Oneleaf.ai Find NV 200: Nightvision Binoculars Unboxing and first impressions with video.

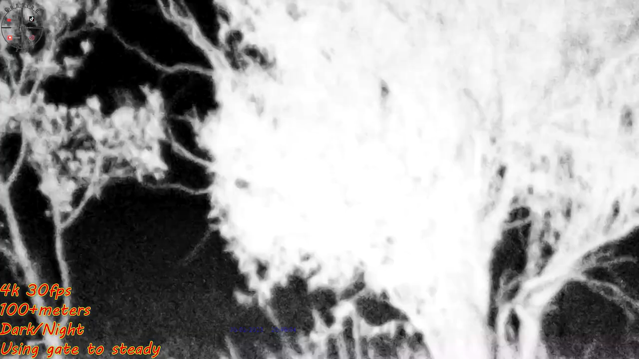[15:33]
we focus and then we take it a bit back.
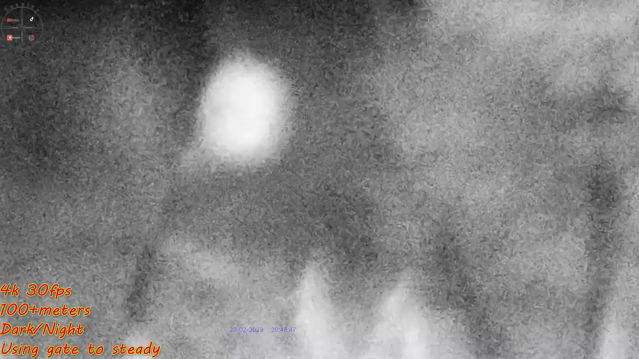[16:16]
I can barely make it out from here with my eyes.
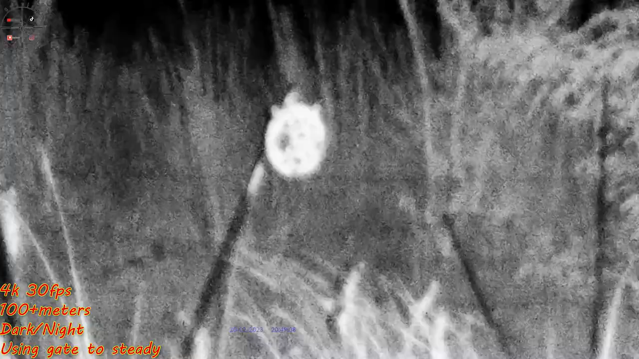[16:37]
I would like to see if you can use this for 100 meters shooting during the day, if you'll be able to see the holes.
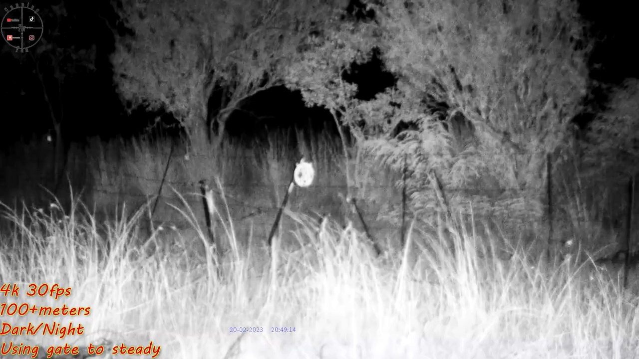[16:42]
We are back at one time zoom. I'd say this thing is flipping awesome. There is the 100
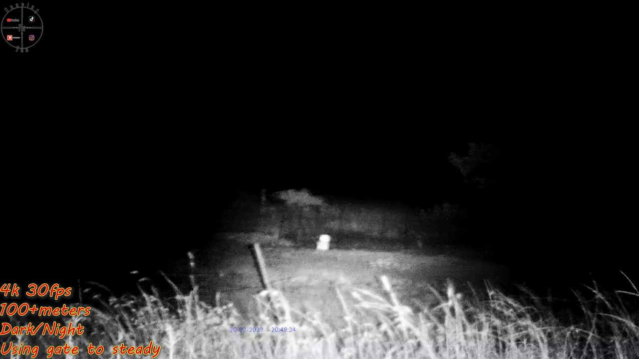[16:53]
meters, the 165.
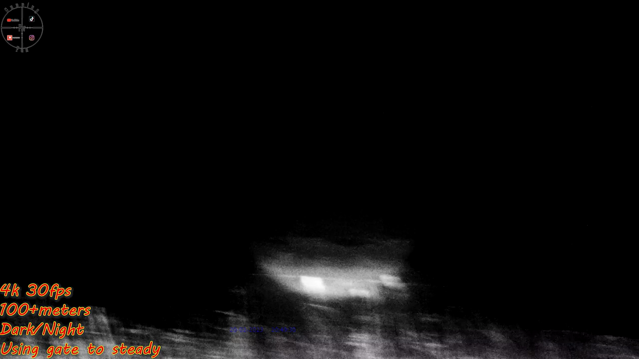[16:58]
They stole my 200 meter. So yeah, that's not so nice, but there is the bunny again.
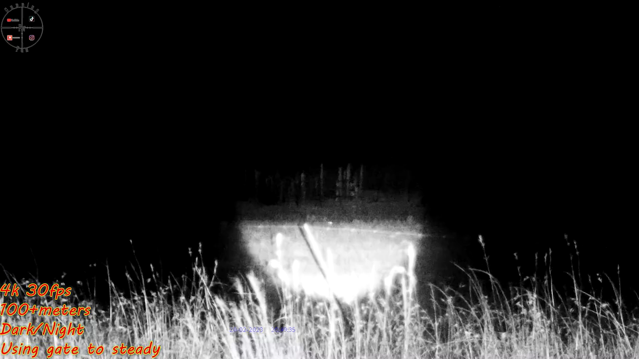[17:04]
Yeah, there you can see it bounce, bounce.
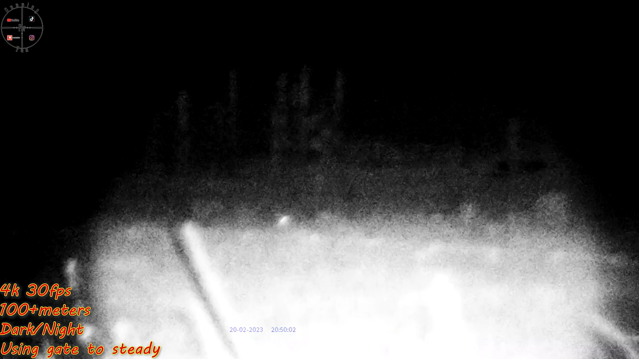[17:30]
Well, you get the gist. To try and make nice recordings is a bit more difficult, but that's not bad.
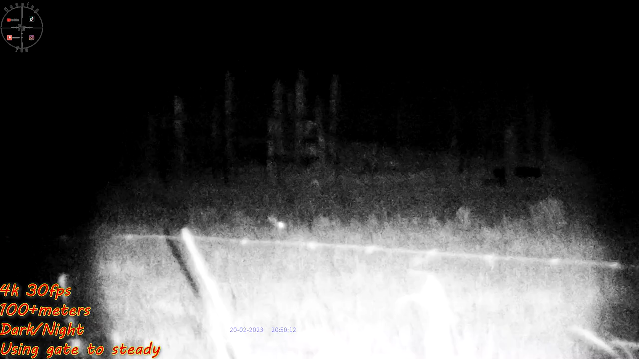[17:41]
You can make out the ears, the eyes, the head, 120 meters. I can see nothing like that.